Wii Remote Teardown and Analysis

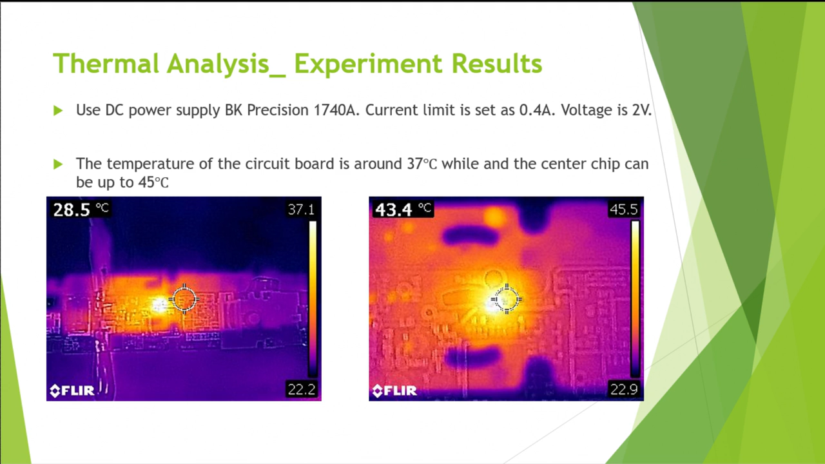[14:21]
The experiment has been, uh, run in 10 minutes in order to achieve the steady state. And, uh, the result is in consistency with the simulation. The Wii Remote uses a simplistic infrared emitter and image sensor combination to determine dynamic motions of the remote.